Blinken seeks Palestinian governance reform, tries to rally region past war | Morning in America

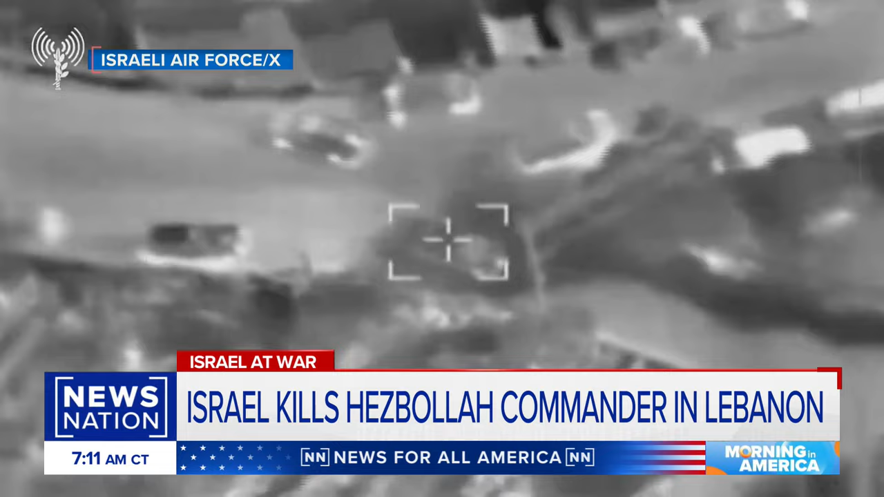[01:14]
This is what the Israelis did last night using a drone strike to eliminate Ali Hussein Barji, commander of the southern Lebanon region of Hezbollah's area. Hezbollah's order military unit. Despite the attention, Secretary Blinken has been focused on the prospects of peace,